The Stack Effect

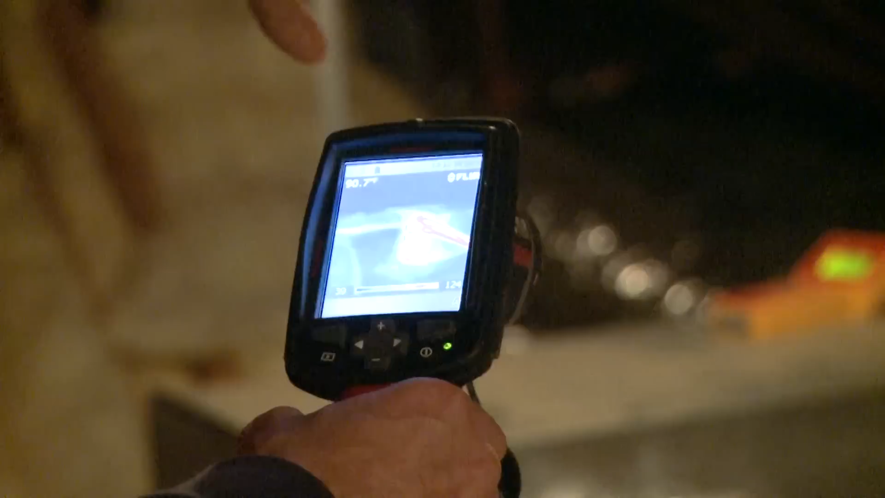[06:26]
The air handler is a cabinet with a blower in it. And we're blowing the air over that radiator and
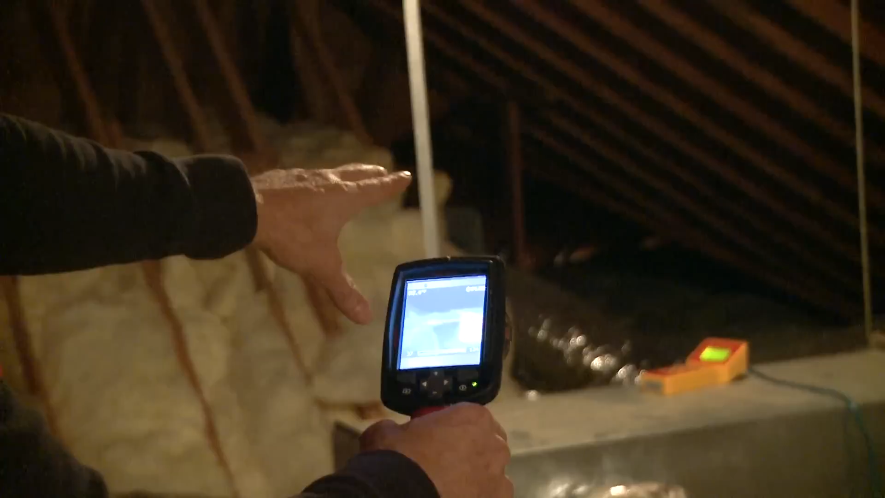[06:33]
getting heat out of it and running the heat through the ducts to the rooms.
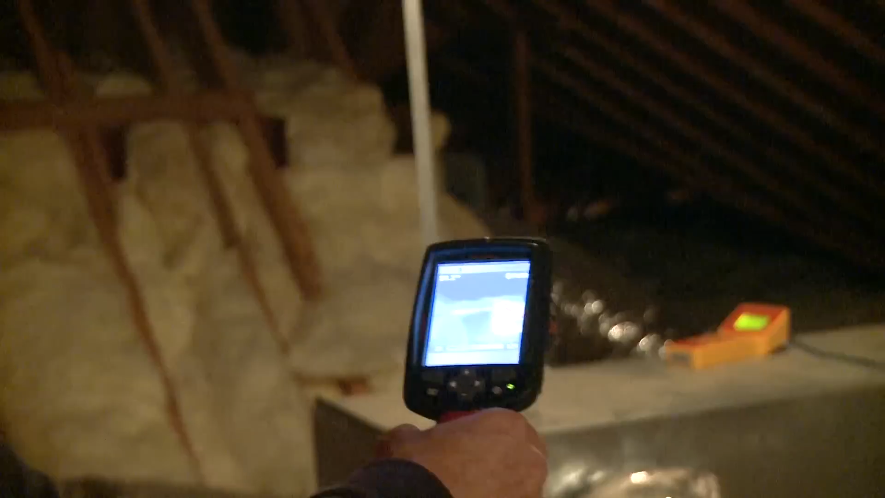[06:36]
But look at, you can see the lack of insulation and the hot spots in this system.